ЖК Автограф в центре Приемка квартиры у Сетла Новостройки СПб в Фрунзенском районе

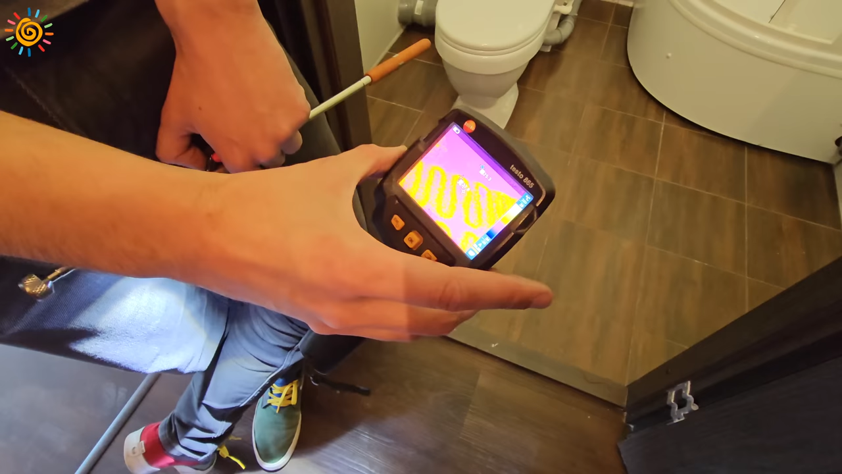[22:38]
часто встречаются но у вас он уложен равномерно но грубейшее нарушение это укладка теплого пола под
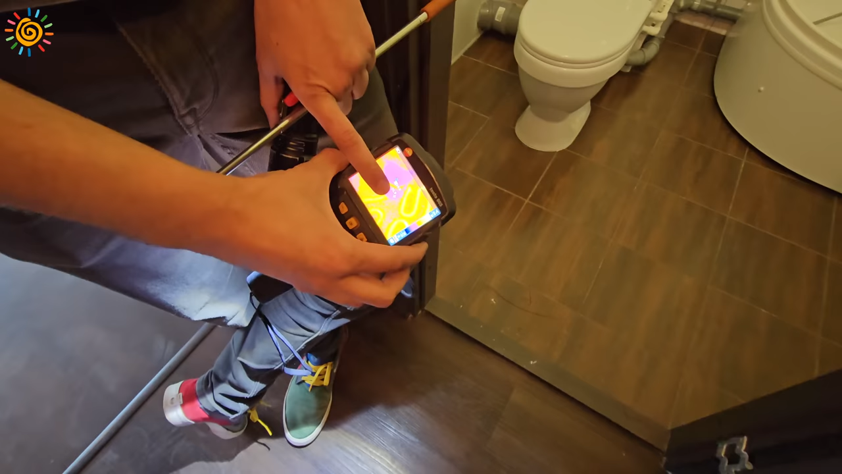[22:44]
сан-фаянс у вас прям целый виток заходит под унитаз вот здесь получается у вас унитаз стоит сейчас мы другую просто палитру включим чтобы было виднее хотя на этой лучше всего вот и как раз таки у нас виток
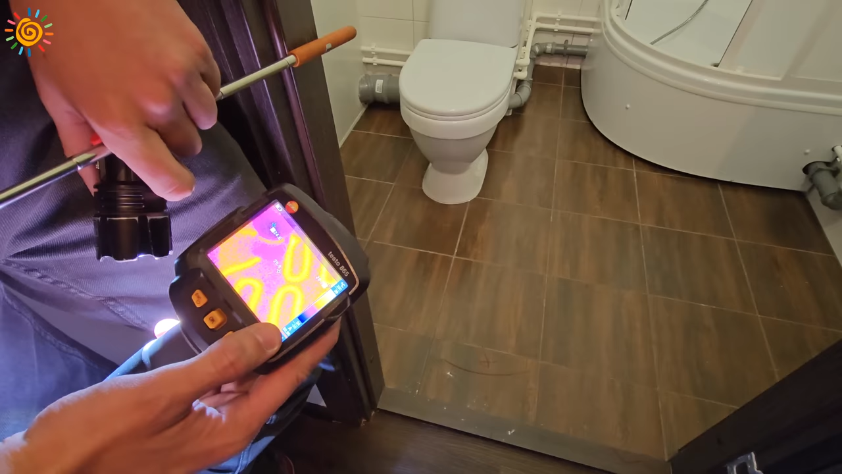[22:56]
уходит под сан-фаянс почему плохо потому что датчик который у него считывает температуру он укладывается всегда в случайном месте также он может